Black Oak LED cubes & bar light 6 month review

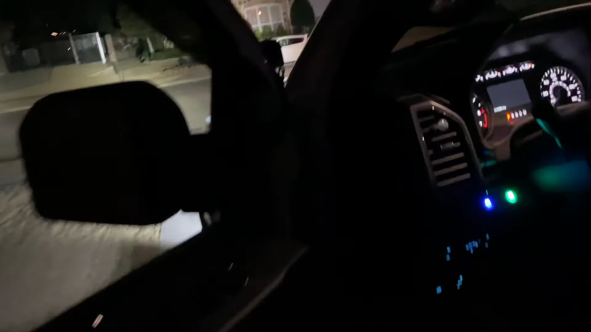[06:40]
so that's what it's like from inside i'm gonna cut them off there's a car coming so there you go guys i know that was just really quick but i wanted to give give you guys a quick glimpse of what these things look like at night and why you know you can't obviously drive with these in the city but they are crazy crazy crazy bright uh i'll throw them on one more time here's here's all three sets turned on